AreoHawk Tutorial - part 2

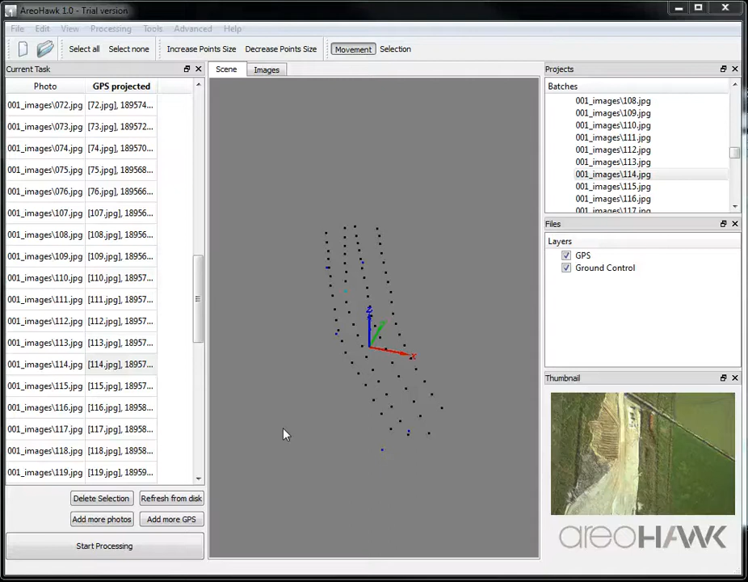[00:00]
AriaHawk Tutorial Part 2 So once we're happy with the GPS and photo alignment then we can click Start Processing and we get some options here.
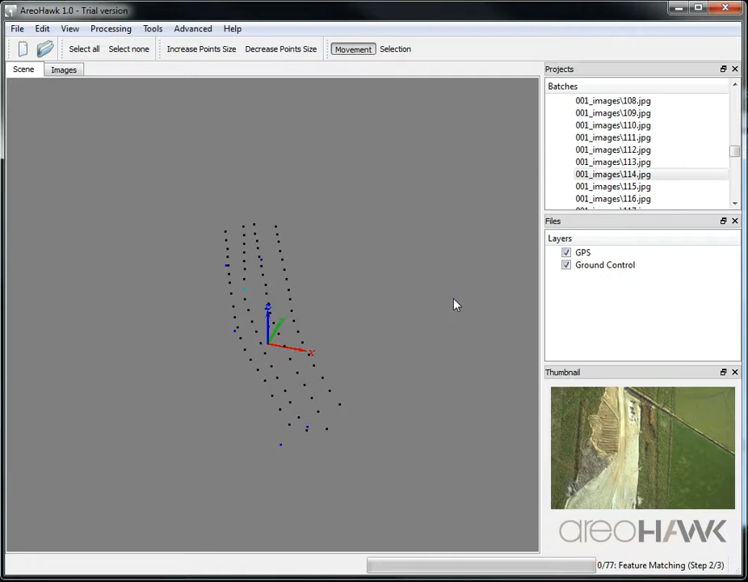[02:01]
Actually at any stage you can pause the processing in the menu and this will you can actually close the project down at any time and then when you open it up again it will carry on from where it left off because it's continually saving everything in the background as it's going along. During the structure for motion processing you can see the points appear in the scene.
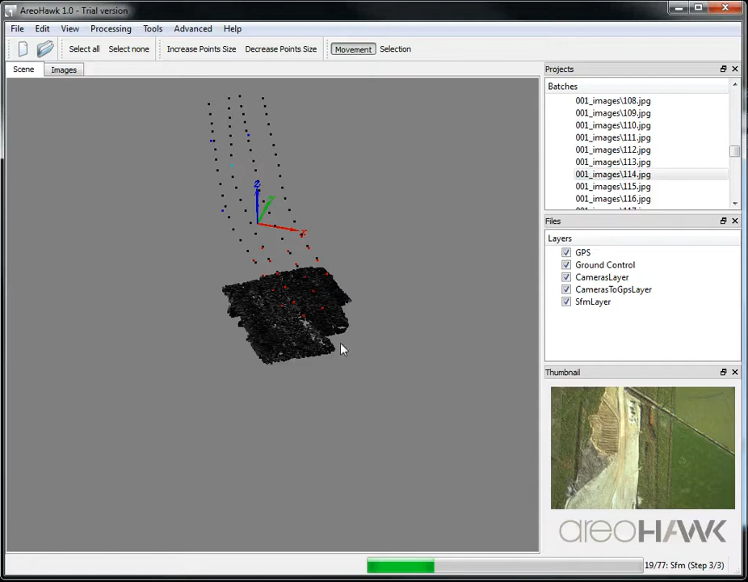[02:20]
At the beginning the points can be at strange angles until it settles down a little bit after it gets cameras from more than just a single line processing. So you can view it as it's going along.
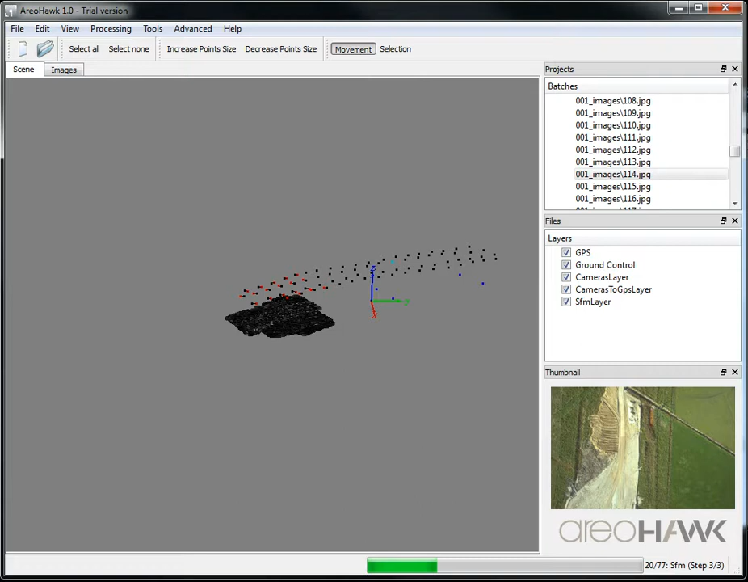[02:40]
Now that the scene is finished processing you should have a whole bunch of black dots on the ground these represent the points that are matched between images and red dots
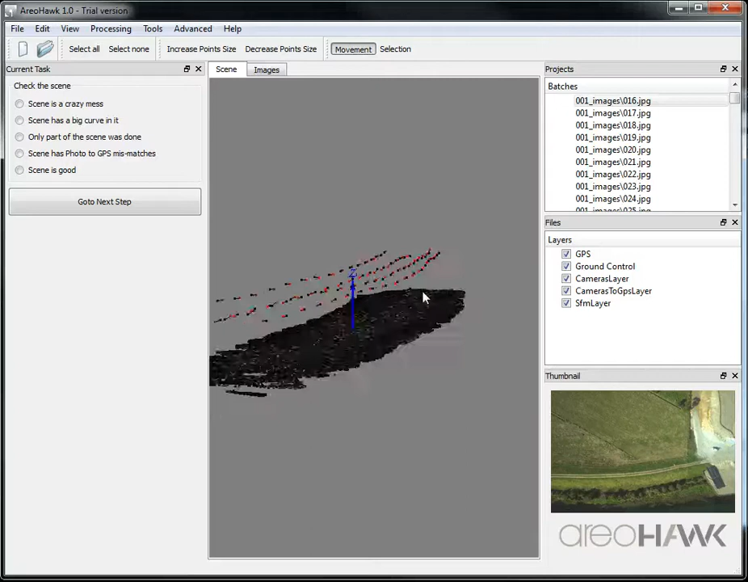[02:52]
in the air represent the camera positions that are actually found and being used and they are connected to their corresponding GPS.
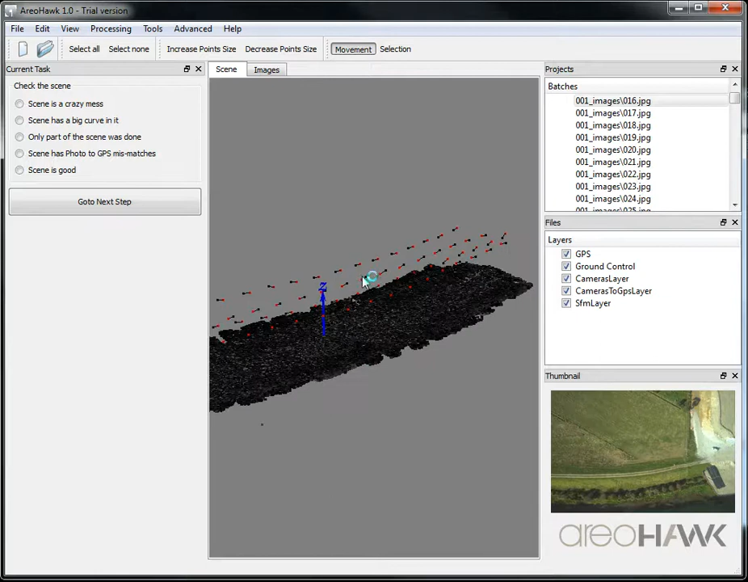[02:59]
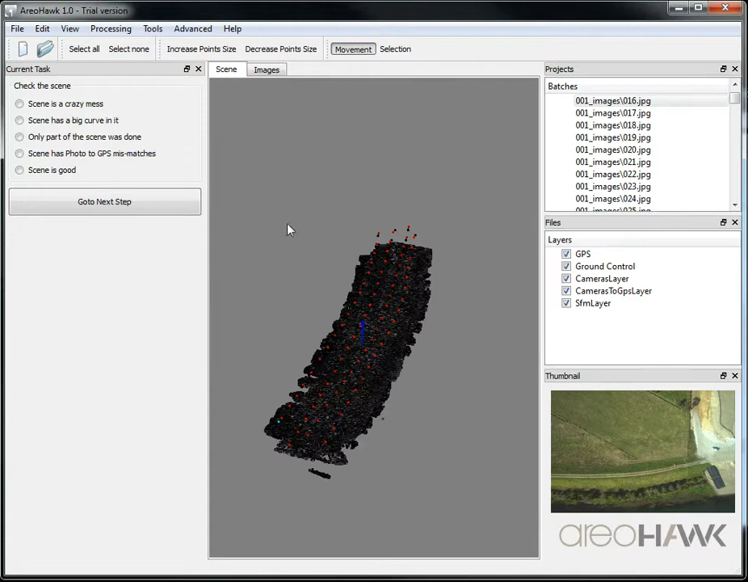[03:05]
So if the scene has gone wrong like if it's gone points have gone a bit crazy or the scene is
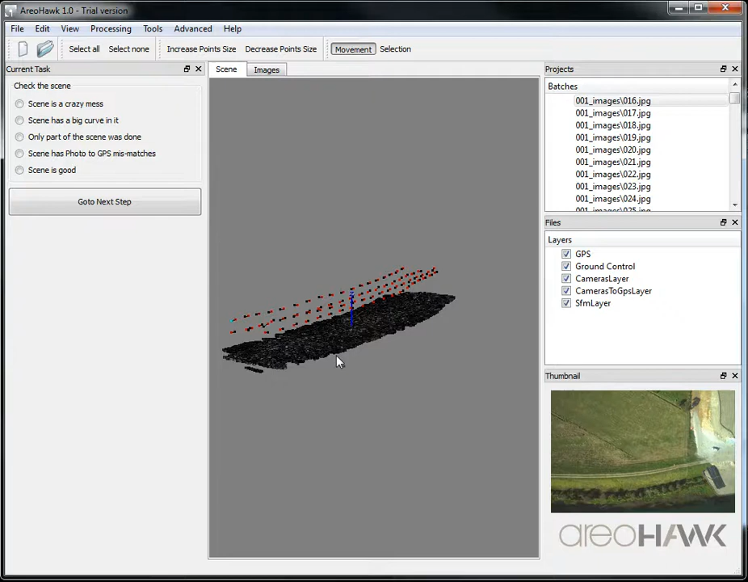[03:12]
missing you've got no points or things you can follow some of the suggestions on the side panel which you can reprocess the last step of the structure for motion to fix things.
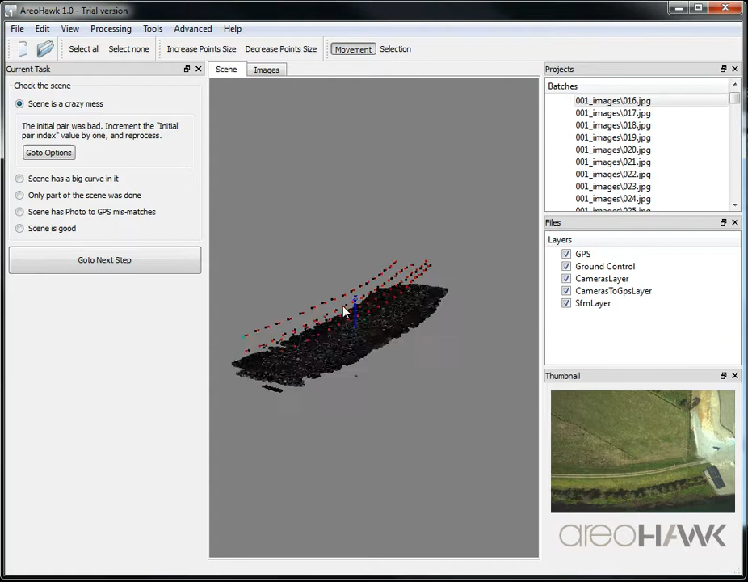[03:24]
If it's all going well then you can move on to the next step which is to add ground control points that's if you have ground control points.